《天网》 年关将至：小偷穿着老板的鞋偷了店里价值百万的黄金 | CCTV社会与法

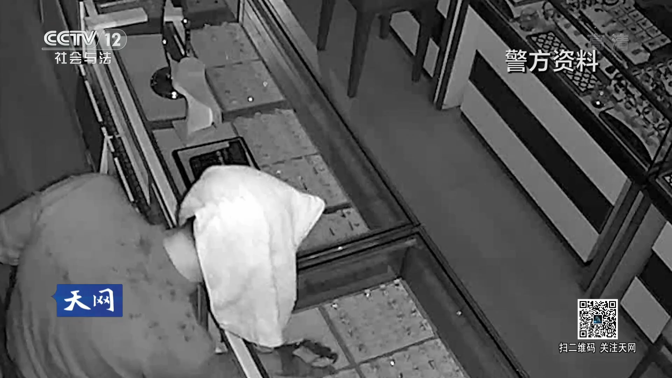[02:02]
到现场一看 柜台里面的珠宝首饰盒很凌乱然后柜台上面也有 柜台里面也有我们里面的东西都摆 每年全部集结困了单只一价这个价格是110多万
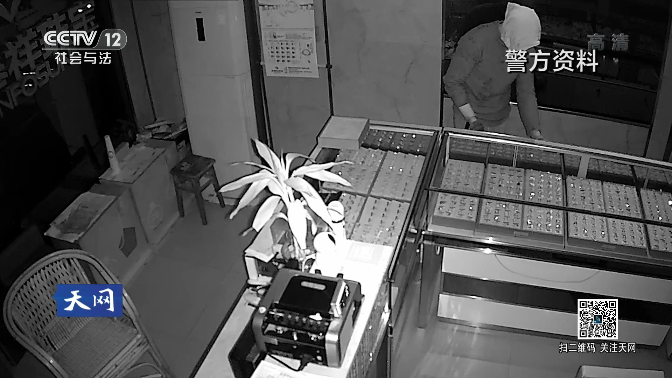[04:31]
所以说我们当时就分析是否是现一人穿了受害人的鞋然后进行了作案金店老板还向警方反映连同鞋子一起丢失的还有一条白色毛巾随后的勘察中民警在现场既没有找到这条毛巾也没有发现其他有价值的痕迹物证
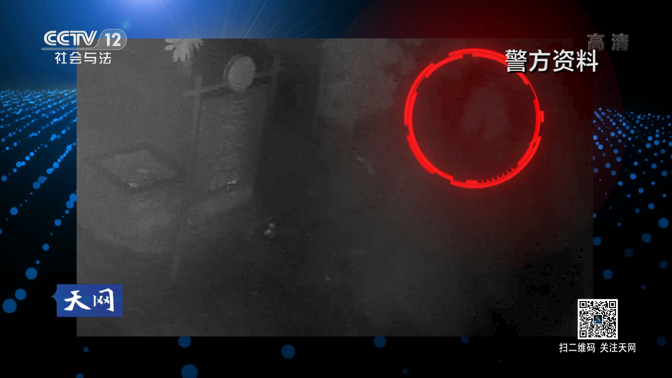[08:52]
就这样窃贼在金店里刑窃了三十五分钟报警人说共被盗两百多件黄金首饰价值上百万元
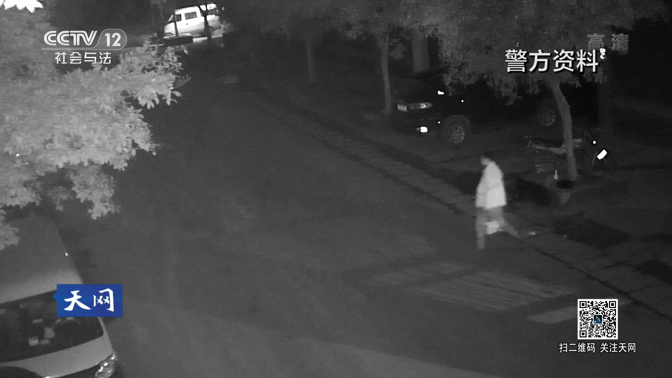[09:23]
临近年关小镇金店遭遇盗窃三十五分钟内百万黄金被洗劫一空调阅监控窃贼似乎对金店了如指掌
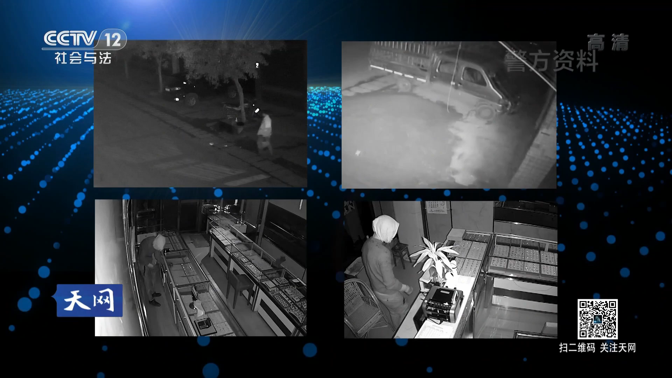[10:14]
随后通过搜索店内的监控画面发现了窃贼的身影年关将至民警希望早日侦破此案好让受害的金店店主一家过上一个平安年那么怎样才能尽快找到监控画面中的嫌疑人呢我们通过侦查试验得出这个犯罪嫌疑人的身